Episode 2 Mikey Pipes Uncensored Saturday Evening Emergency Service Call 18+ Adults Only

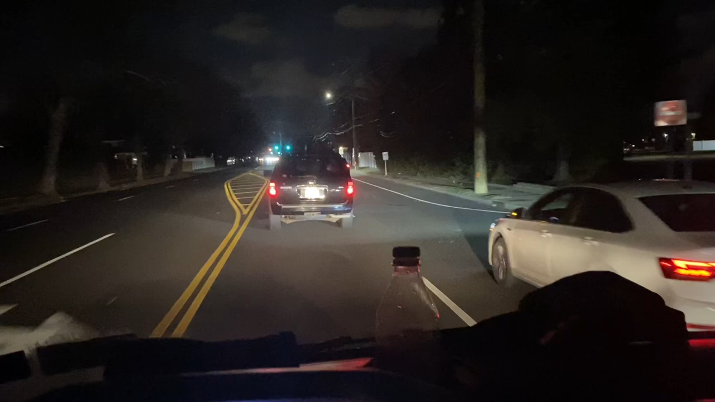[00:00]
Look at this. Look at this fucking moron. People have no idea how to drive. Don't you know that I have an emergency service call to go on?
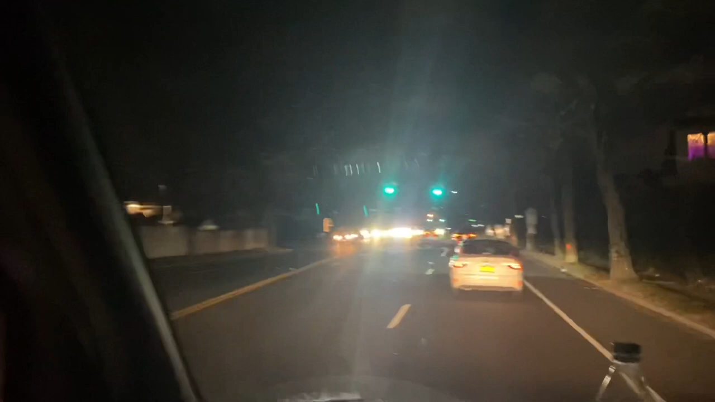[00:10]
All right. So it is Saturday night, February 26th, 2022.